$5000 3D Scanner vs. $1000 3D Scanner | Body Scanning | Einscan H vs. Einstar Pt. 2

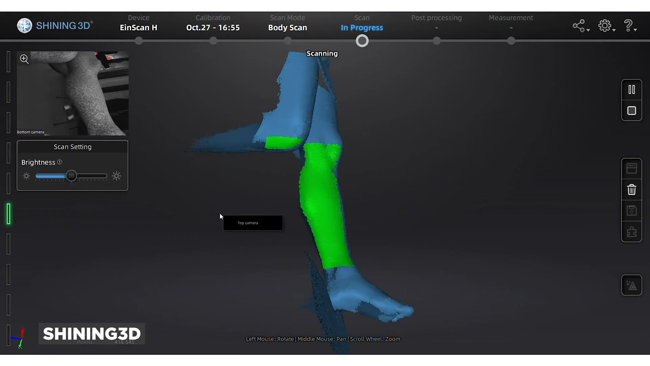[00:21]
but what do you really get for the extra few thousand dollars that's what we're here today to show
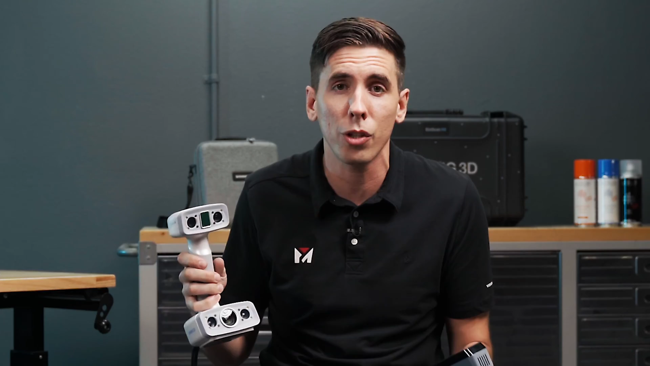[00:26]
you so you can watch our video on the einstar scanning the face and the body we're going to do the exact same
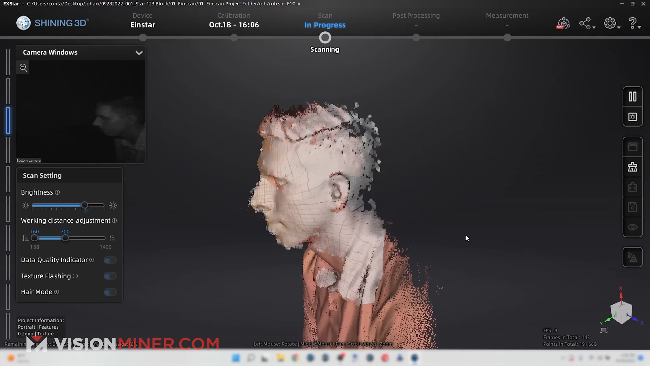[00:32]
process here today with the h so we're going to do that process right now and dive
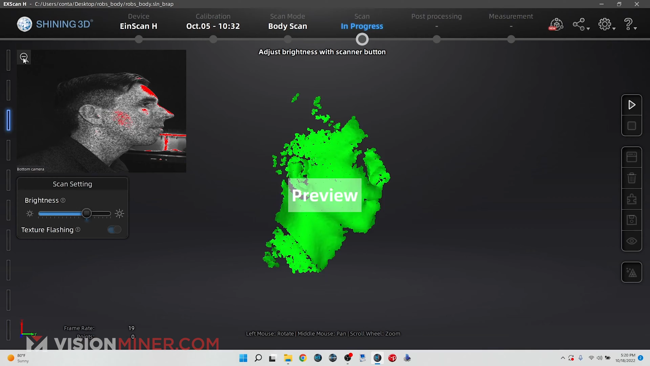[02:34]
and once i get um a good view of his face i'm able to start collecting data points
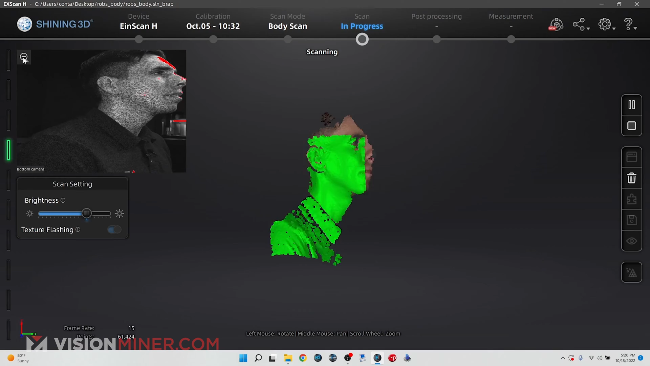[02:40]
and i'm just gonna run over his face over here
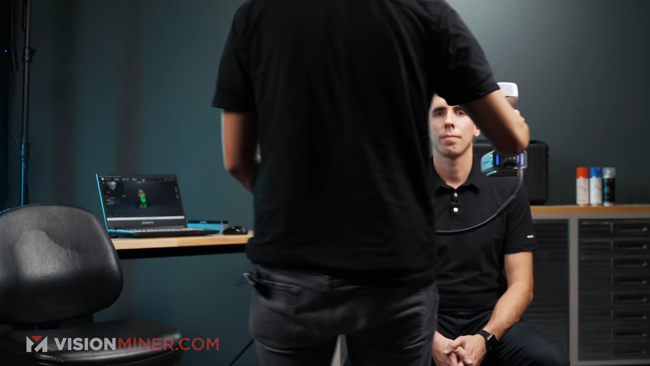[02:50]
as you can see um once i just go around it's very similar to the einstar where i'm able to capture a lot of data quickly and the data
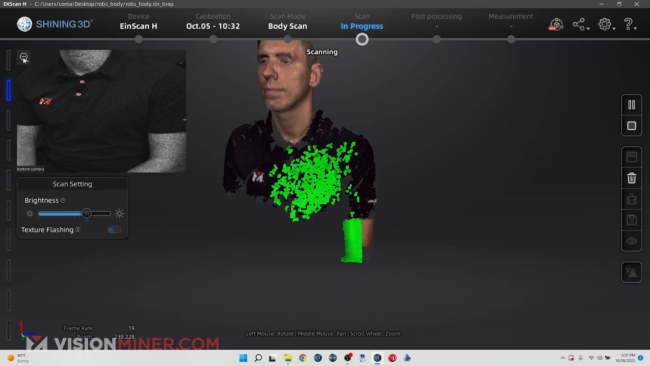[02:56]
automatically aligns itself and in those just a few
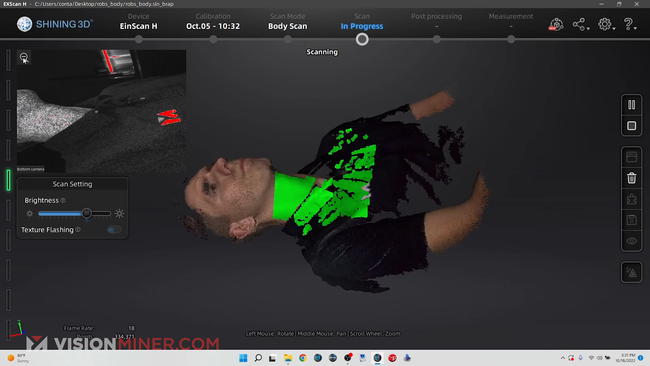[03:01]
seconds i have captured his entire face and now i can go to the back
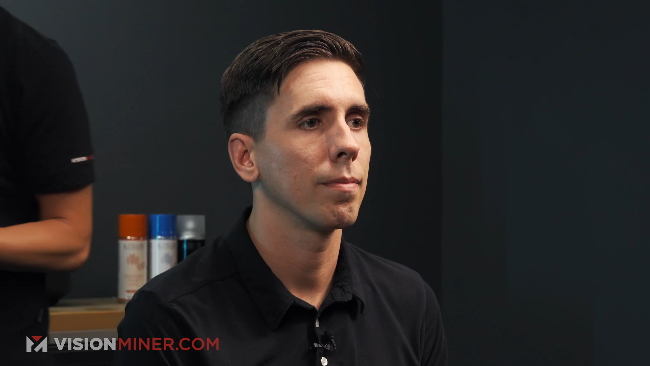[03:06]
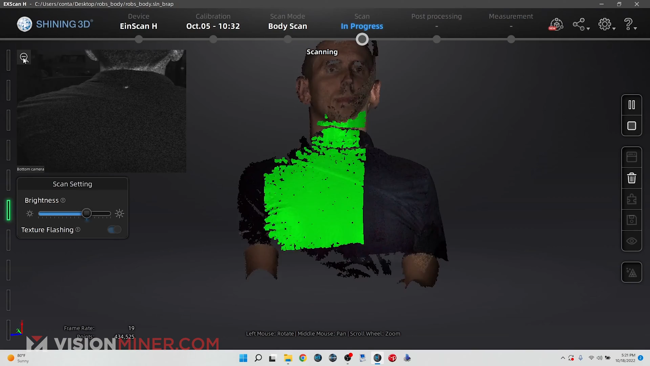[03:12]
and you do uh sometimes you have to adjust the working distance and brightness a little bit but usually just stock settings work pretty pretty well out the gate and then brightness especially for the hair right
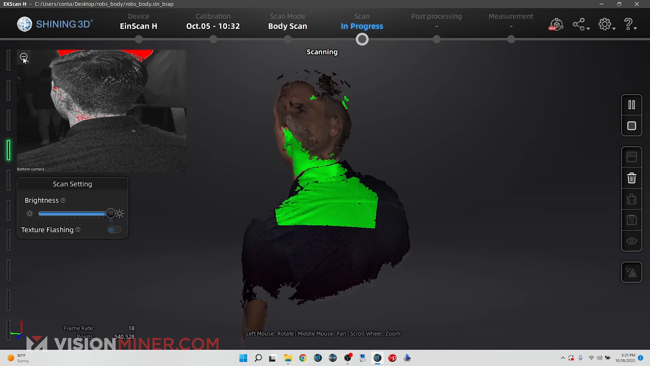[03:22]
is that what you're doing right now exactly so now i'm adjusting the brightness to capture some rob's hair with this scanner it is a bit harder to capture hair
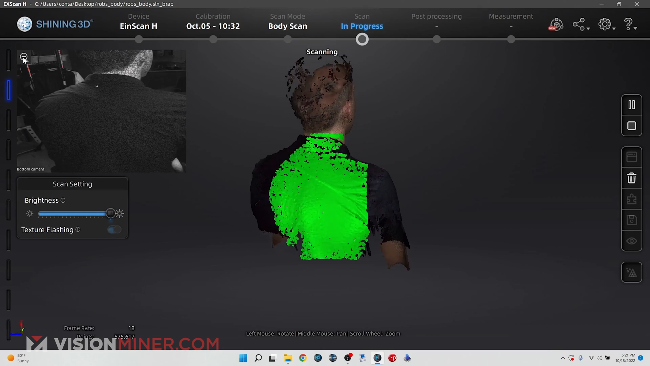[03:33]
because of the thinness of individual hair strands but we find that most for most applications here
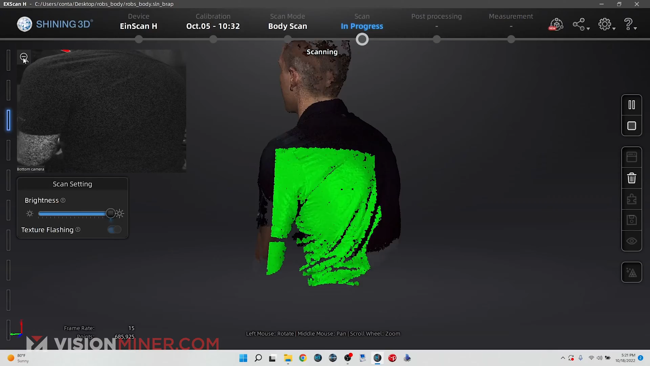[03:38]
we don't really need to scan here this data can be replicated in software so
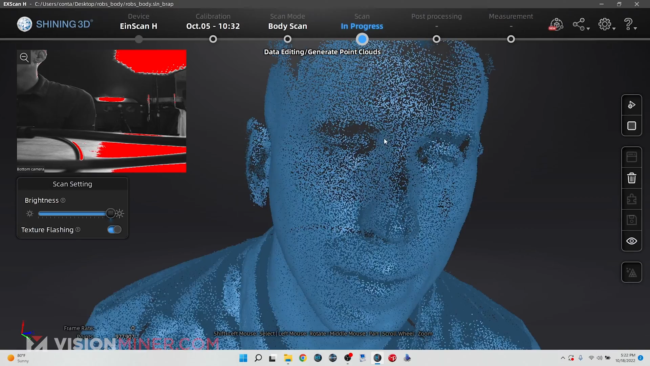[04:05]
just look at the data uh definitely a lot more density of points here uh i can
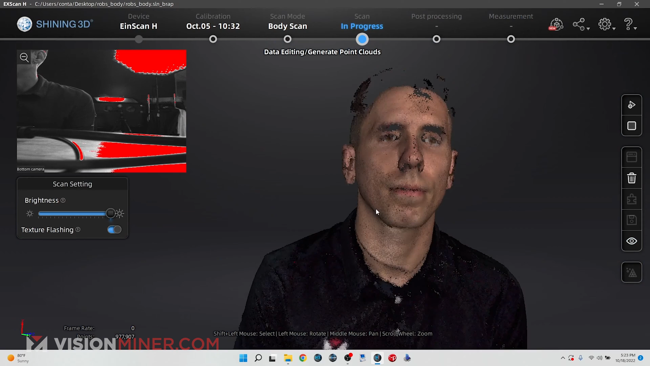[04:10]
keep that texture on and then let me just uh let's just generate the point clouds
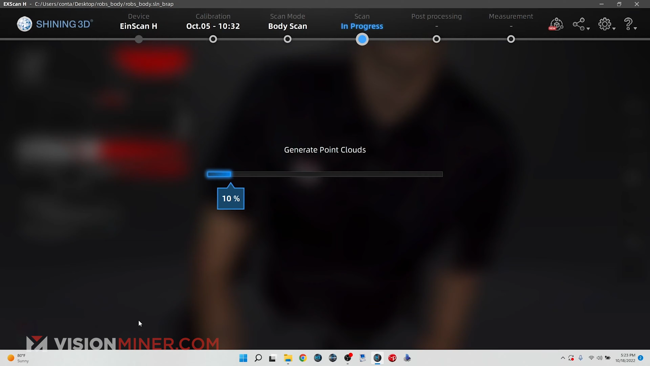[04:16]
and see what it looks like all right now we have
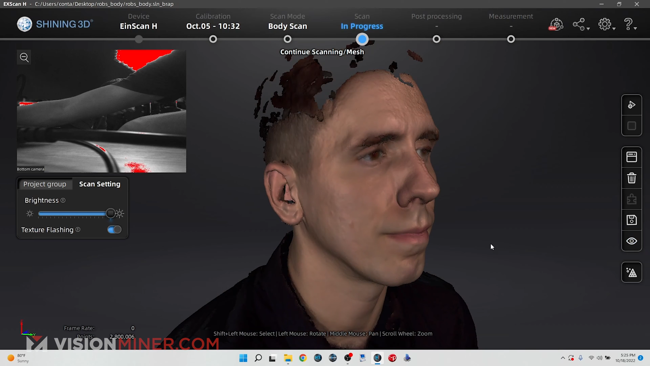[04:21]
the finished data we're ready all right let's dive in wow just out the gates we can see that there's a lot more features that we've captured on the face oh
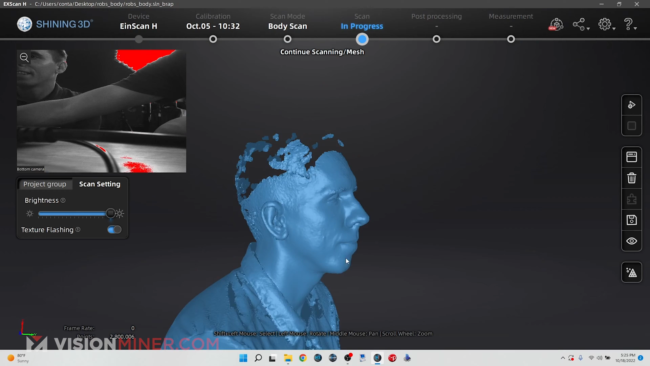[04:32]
yeah um compared to the ironstar uh the hair is still it's hard to
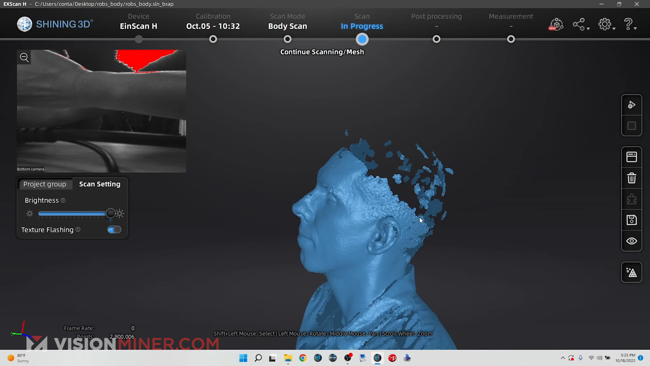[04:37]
scan but with just this data we are able to create a lot of things we have all the measurements we
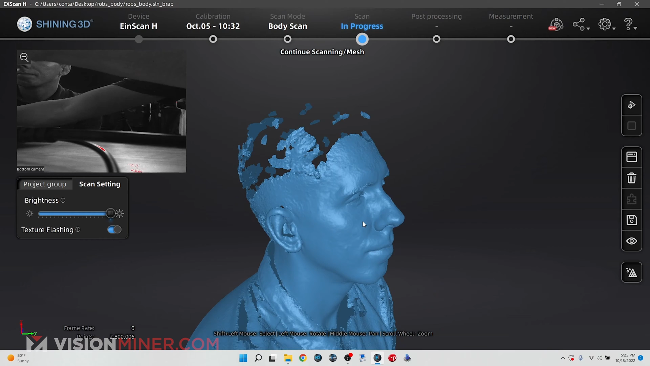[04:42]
need to create a face cast we have specific um we have all the features that we can take
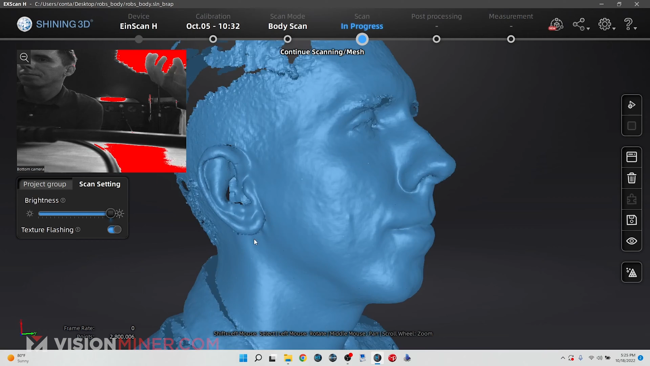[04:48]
measurements from and this overall is a much more professional scanner